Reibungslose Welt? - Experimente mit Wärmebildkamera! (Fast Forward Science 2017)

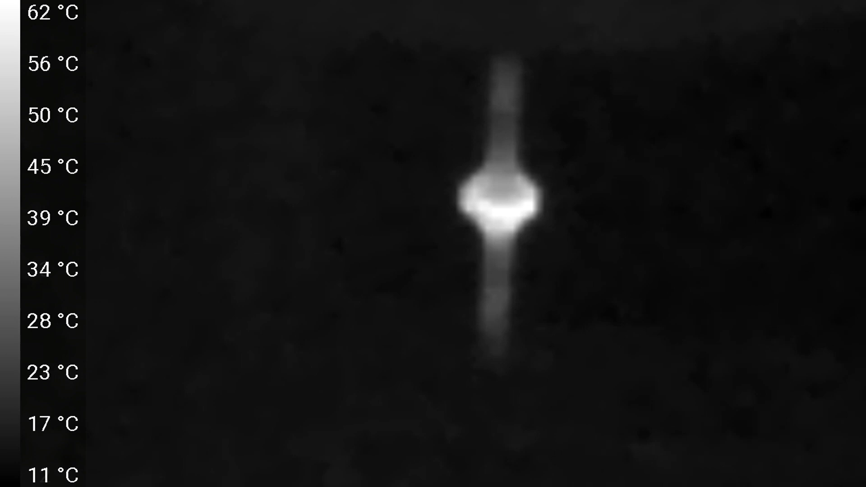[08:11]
On screen: scale top 62°C, scale bottom 11°C
Die großen schwarzen Pixel sind noch nicht erfasst oder zu weit außerhalb der Skala. Bei 330 Grad Celsius ist dann Schluss.